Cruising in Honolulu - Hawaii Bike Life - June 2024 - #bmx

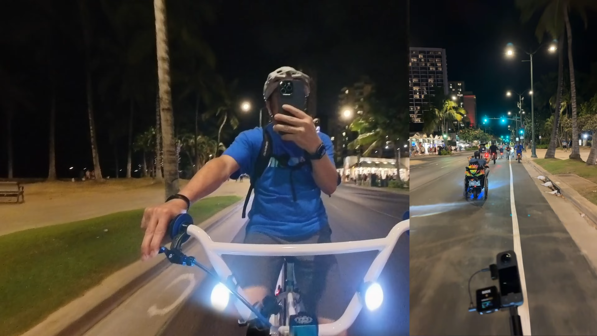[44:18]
Cruising in Waikiki next to that thing, look at that. And it's an electric bike. Yeah. We got another one over there, look at that one.